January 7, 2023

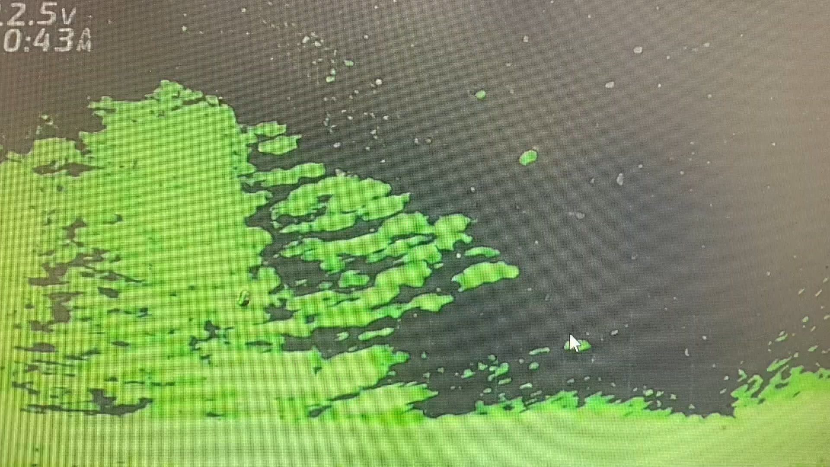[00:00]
It's kicking off already. Doing a lot of booking right now. Here comes a good one. Oh, and they just picked him up.
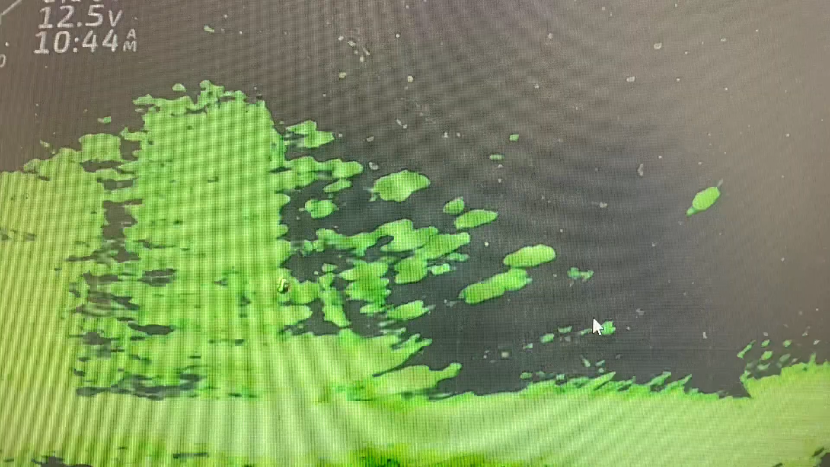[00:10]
He wanted it, but then he didn't. There's a pretty good one.